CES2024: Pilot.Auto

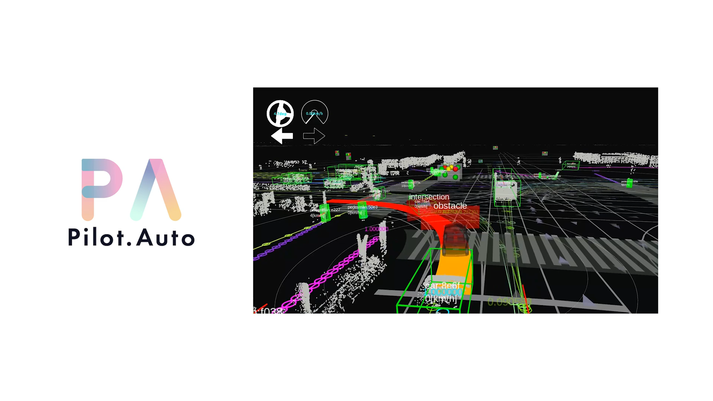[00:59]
to planning and control of the vehicles.
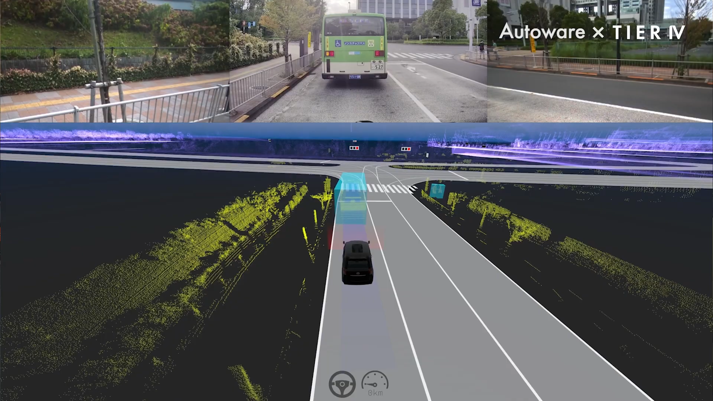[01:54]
And most importantly, since our applications is based on this open-source software called AutoWare, which is fully open-sourced, everything remains white box,